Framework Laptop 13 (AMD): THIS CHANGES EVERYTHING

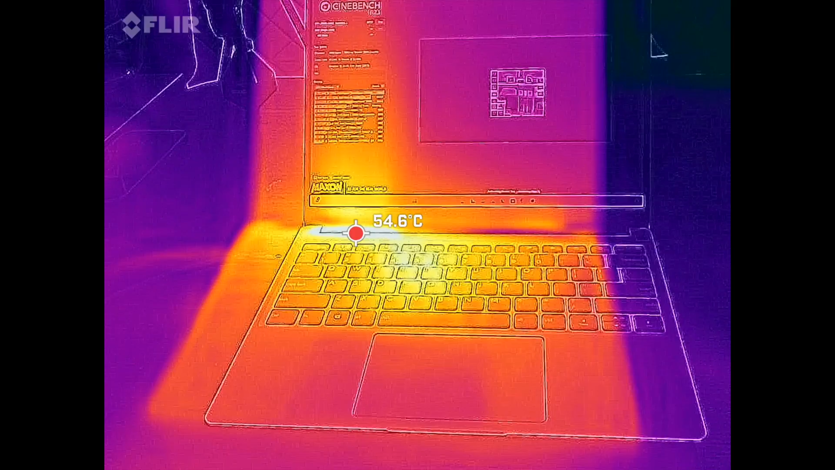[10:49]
On screen: spot 54.6°C
surface temperatures it does tend to heat up a bit above the keyboard below the display reaching as high as the 60s here very hot as far as where it's dissipating the heat but as far as where you place your fingers on
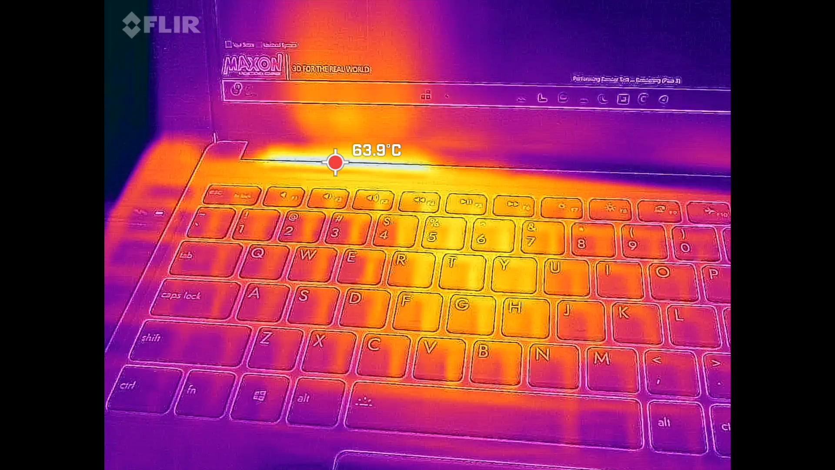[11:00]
On screen: spot 63.9°C
the keyboard never getting overly hot so just keep that in mind so that's the one hot spot there and then on the underside it can get a little bit warm under heavy load although not too bad when it comes to that although
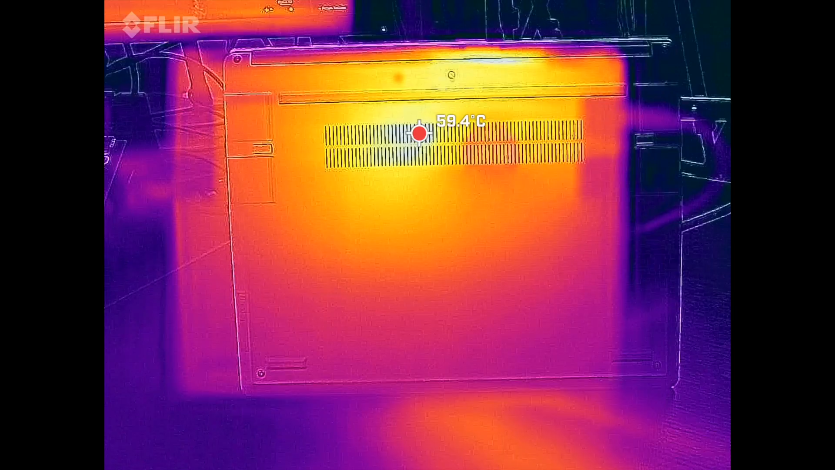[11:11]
On screen: spot 59.4°C
i'd like to see it a little bit lower but overall the surface temperatures are bearable where you are using this
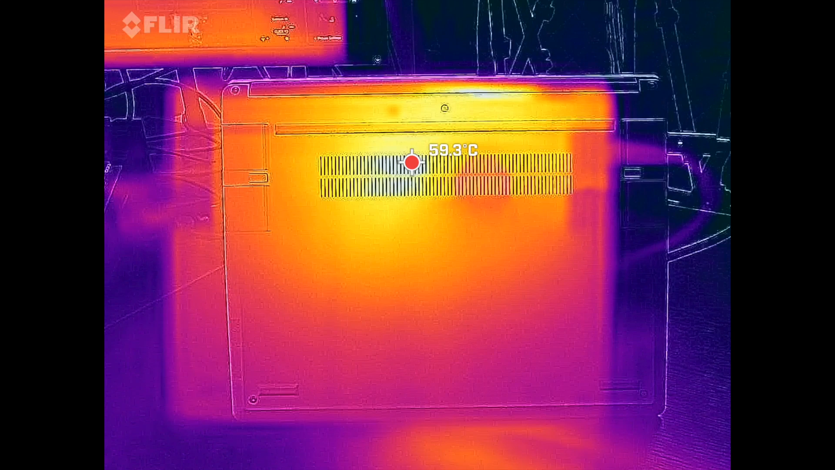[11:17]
On screen: spot 59.3°C
laptop that's for sure again here you can see about 59 degrees celsius i'd like to see that a little bit lower and